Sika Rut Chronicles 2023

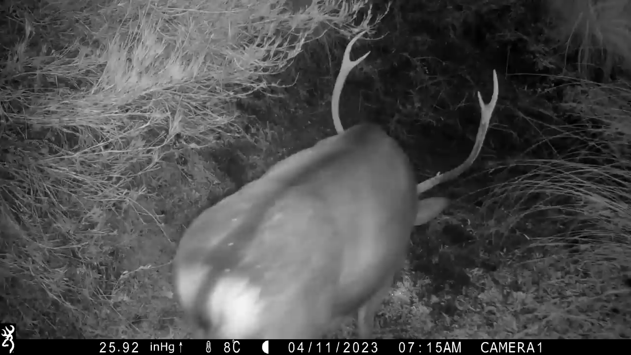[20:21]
Really nicely shaped 8-pointer, but looking at him from behind, he doesn't seem to have a lot of length. But man, right now, if he came up to me in the bush, not Sika frustration.